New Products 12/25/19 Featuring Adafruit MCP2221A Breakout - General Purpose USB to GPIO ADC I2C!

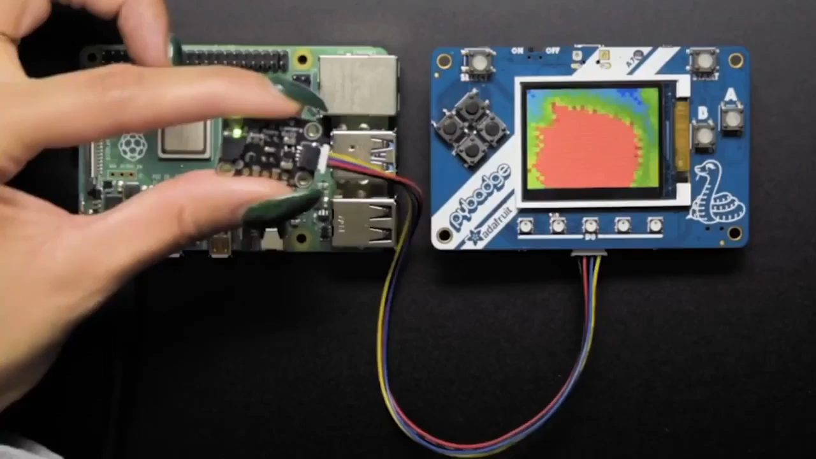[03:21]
And this is what you can do with it. Let me show. Yeah, I'm going to show it on the overhead. Do it live. Yeah, this one you kind of have to do live. So, here I've got the pie bag.